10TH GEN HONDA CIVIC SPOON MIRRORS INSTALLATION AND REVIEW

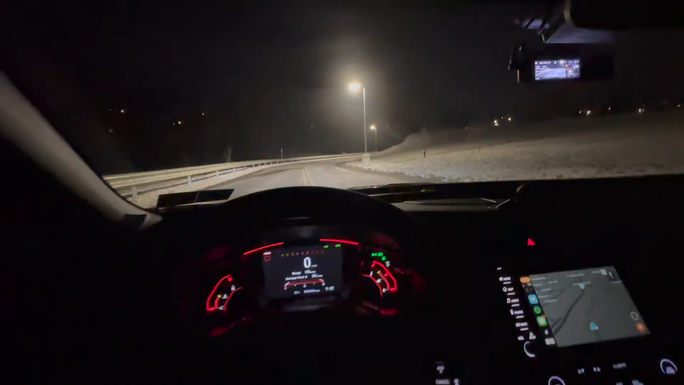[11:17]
i guess i can show you guys what it looks like when there's street lights that is with the spoon